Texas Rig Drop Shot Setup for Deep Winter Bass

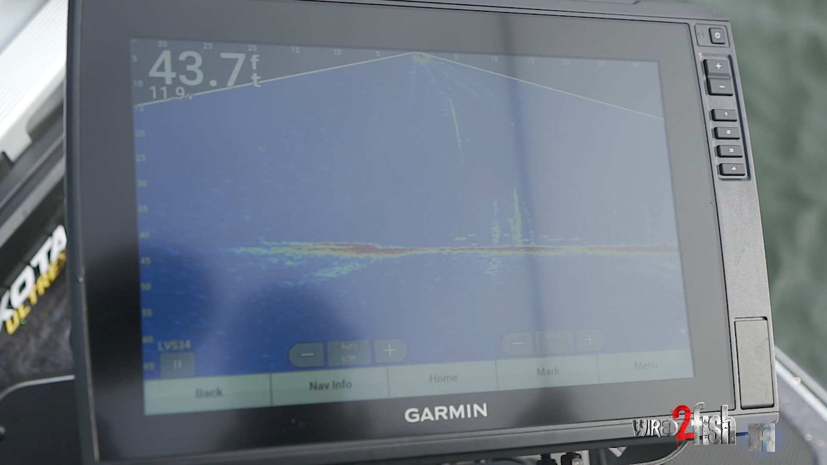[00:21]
On screen: depth 43.7 ft
look at that he's running over there to it he got it